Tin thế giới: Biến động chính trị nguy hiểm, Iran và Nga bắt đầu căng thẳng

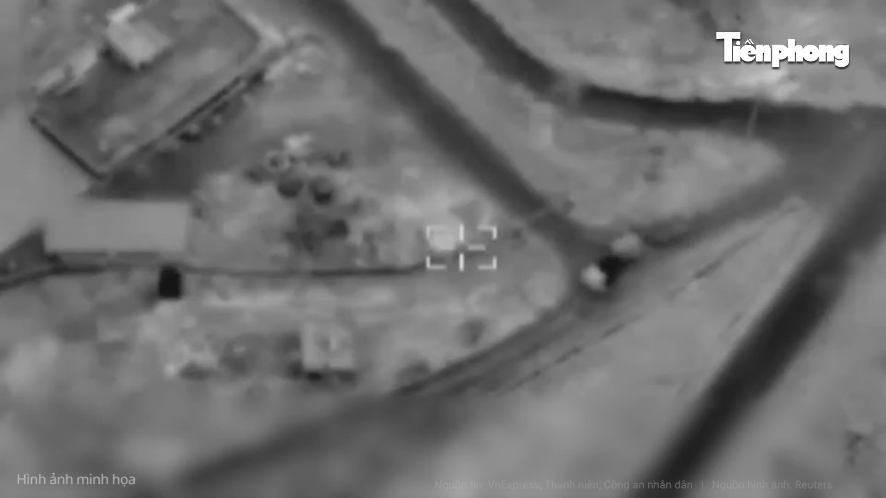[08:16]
Theo hãng thông tấn National News Agency Của Liban
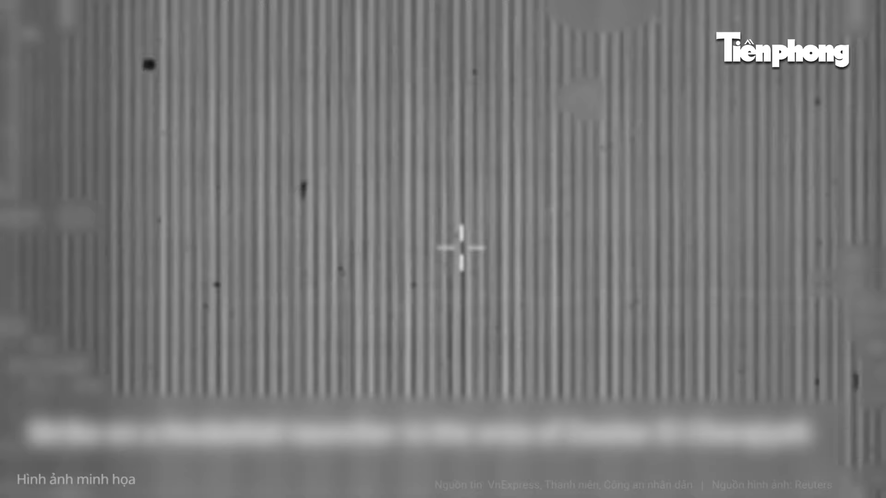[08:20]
Ba tên lửa đã nhắm vào một căn hộ Trong tòa nhà 10 tầng Ở ngoài ô Beirut
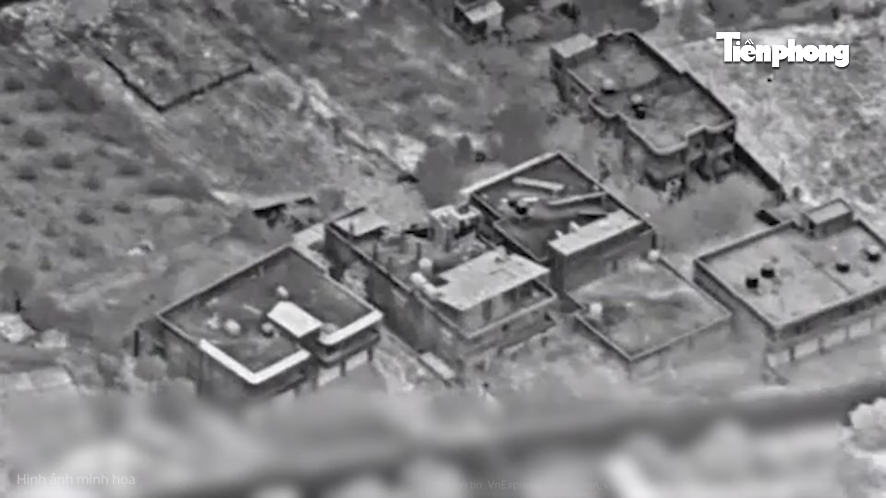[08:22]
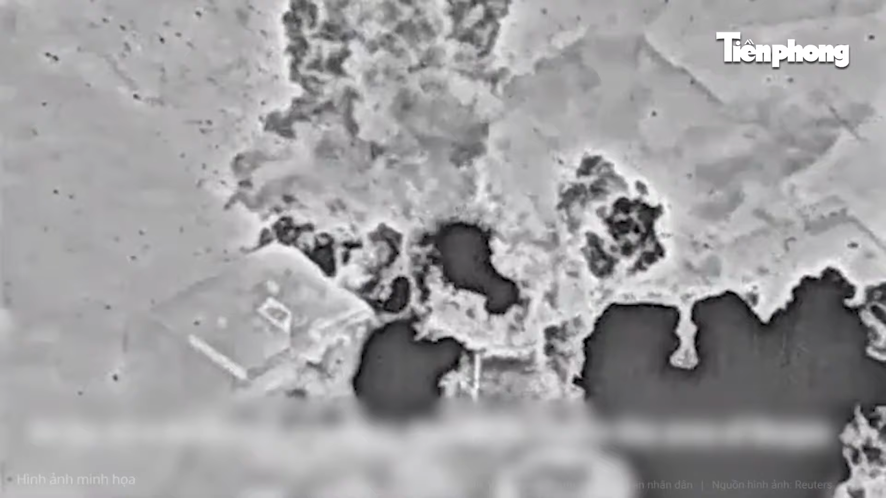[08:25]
Đây là cuộc tấn công thứ tư Trong một tuần của Israel Nhằm
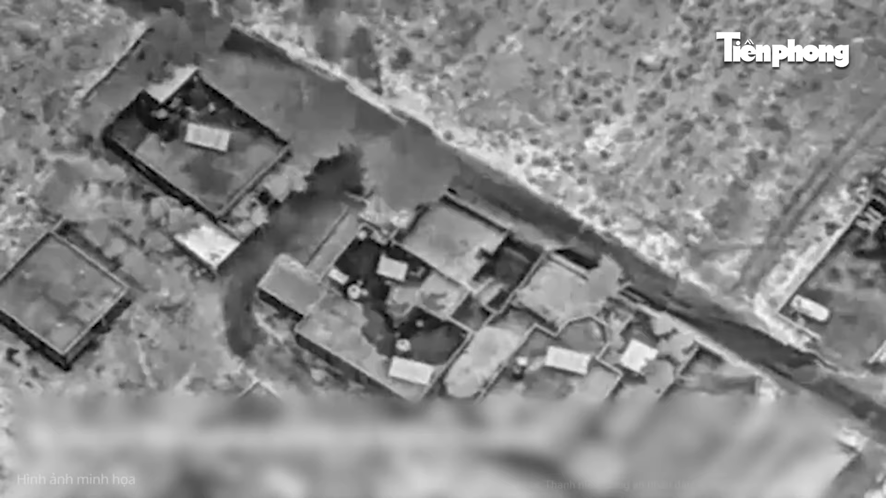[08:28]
vào các chỉ huy Hekbollah Tại khu vực